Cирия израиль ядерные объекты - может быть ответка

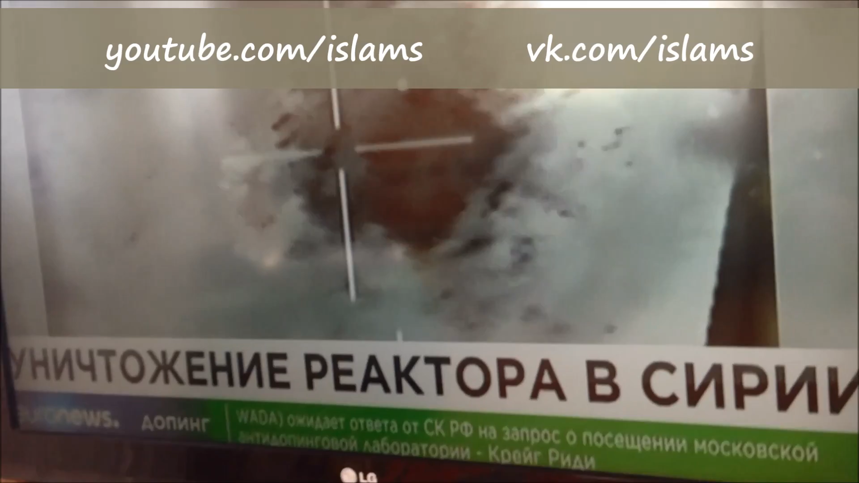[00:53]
В ночь с 15 сентября 2007 года израильские ВВС нанесли удар по объекту неподалеку от Сирии.